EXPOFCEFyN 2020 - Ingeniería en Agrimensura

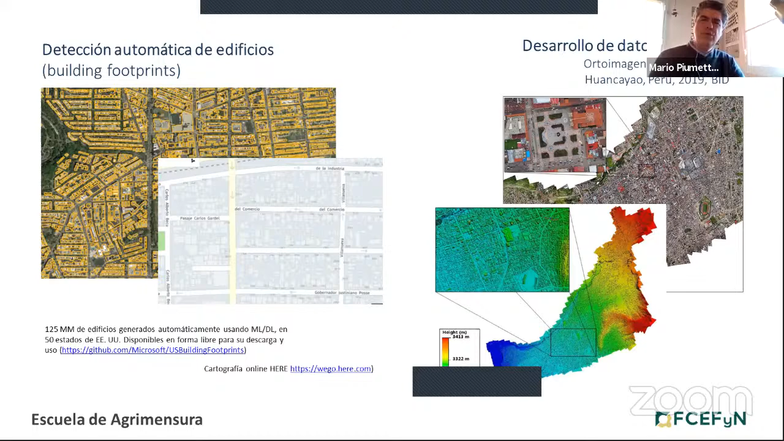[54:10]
con otras tecnologías de mayor detalle como es un vuelo con dron que luego se traduce en un modelo 3D de las construcciones bueno algunos ejemplos de herramientas que use el agrimensor el día de mañana cuando ustedes puedan